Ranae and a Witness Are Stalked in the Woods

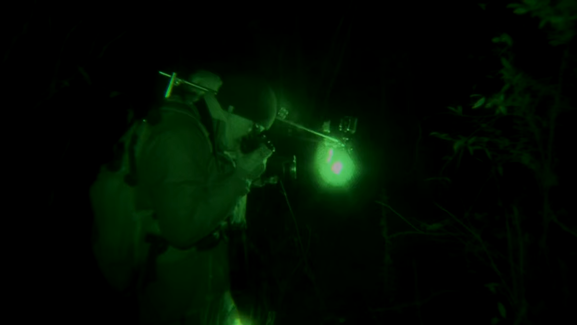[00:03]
What's up we have something on the firm and it is awesome
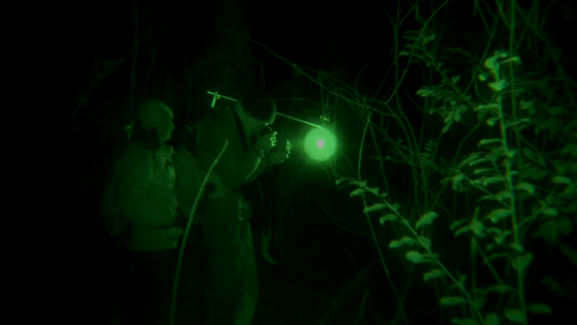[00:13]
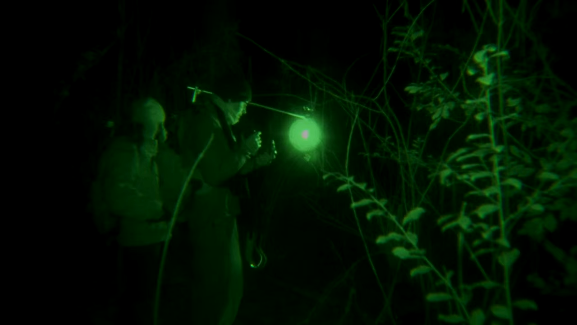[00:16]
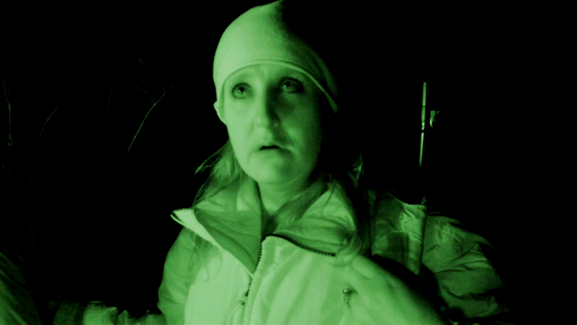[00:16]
Did you hear that did you hear that
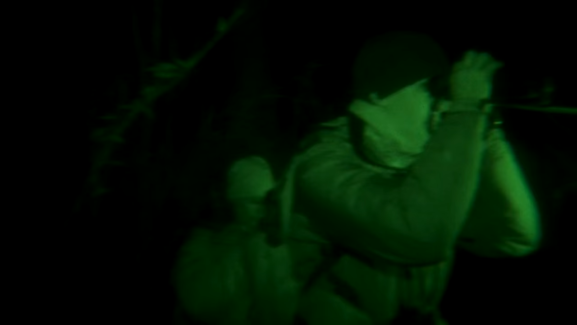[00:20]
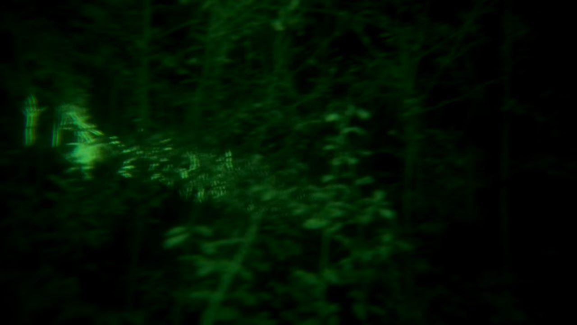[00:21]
That's the direction of what we heard behind us sweetie are you okay i'm okay
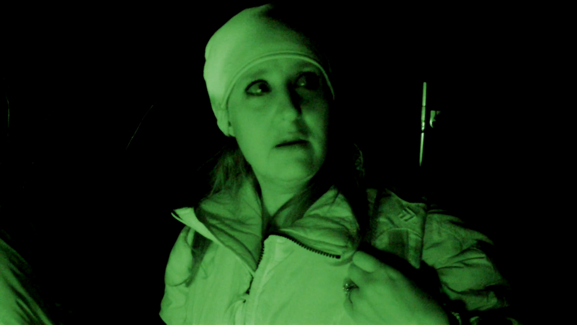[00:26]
man this is crazy i've been waiting for this kind of opportunity for over 20 years and
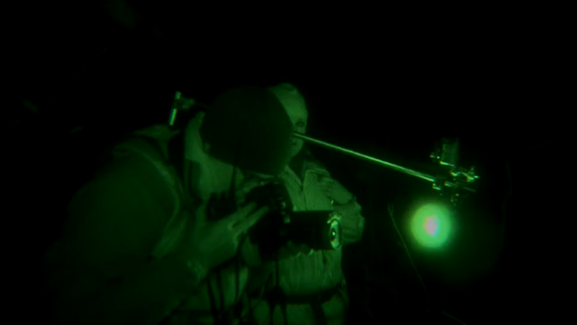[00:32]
the women's team has it going on right now so we're going to try to sneak quietly over to renee and missy and see and film these things for ourselves
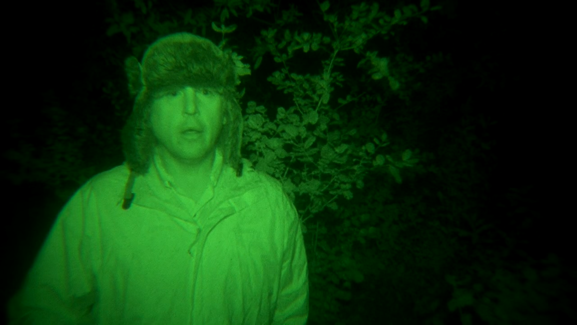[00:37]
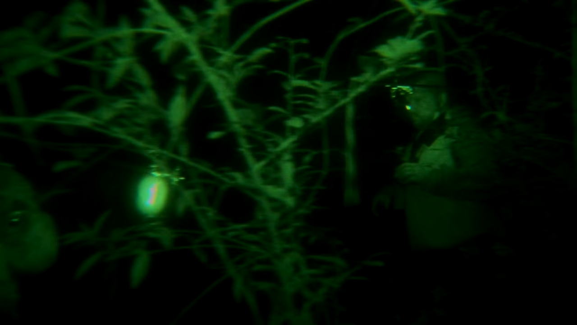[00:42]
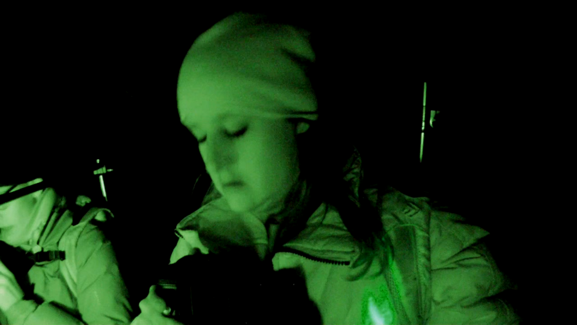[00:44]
hey guys you still have it i can't see it anymore there's nothing out there now
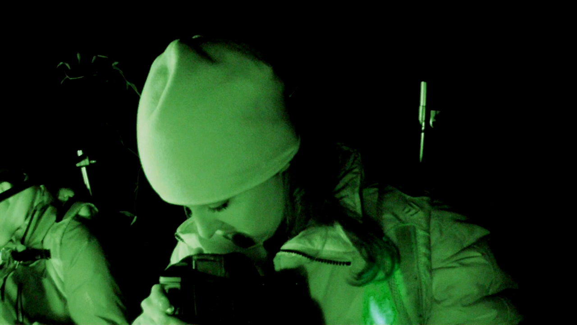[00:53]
it's like completely gone you guys missy saw it first she has not moved from the location
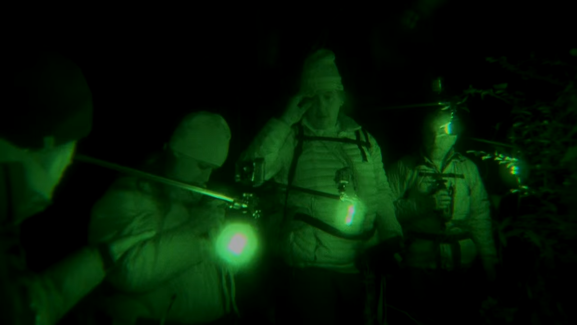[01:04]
tell them what you saw in what order
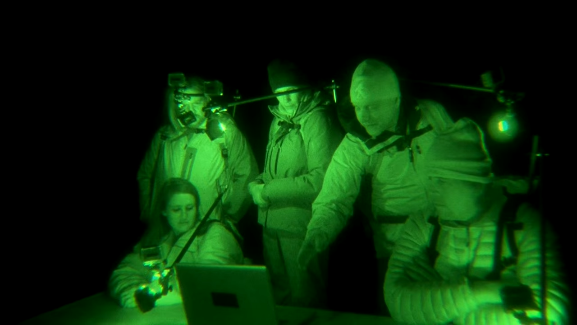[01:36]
okay i've uploaded the footage of the computer so we can take a better look at this thing on a larger screen and figure out what you guys saw well
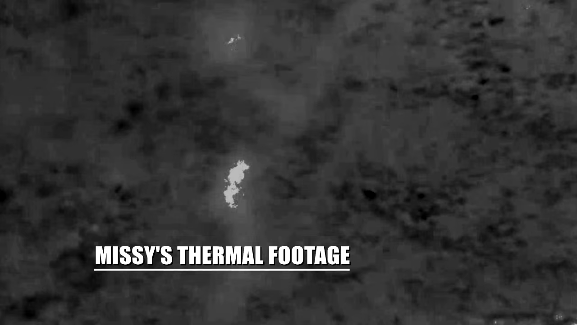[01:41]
there's the heat spot so it looks like there's something back that looks like there's something back there look at that it's
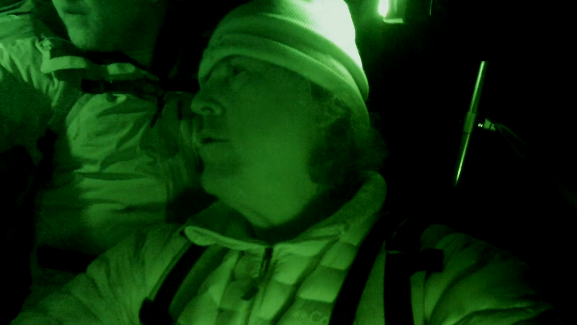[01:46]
dancing it
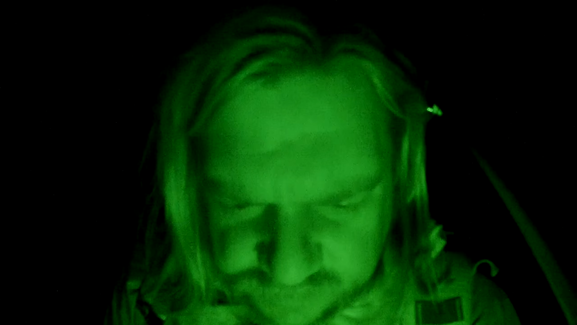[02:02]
that that's the big give away that there wasn't something standing there now that we're
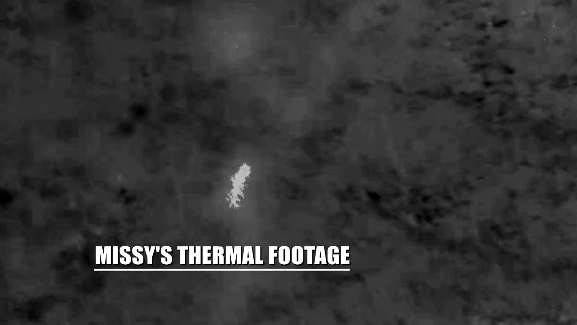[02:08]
looking at the thermal clip on a bigger screen it's obvious that was a hot spot on a tree but what really sticks with me were those noises that seemed to be following us through the woods whenever we moved it would move whenever we stopped it would stop it
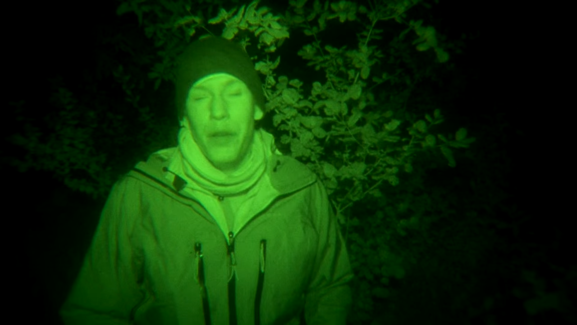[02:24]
really felt like something was stalking us and unfortunately we never figured out what it was you stayed in the same spot and you didn't move and you kept the therm on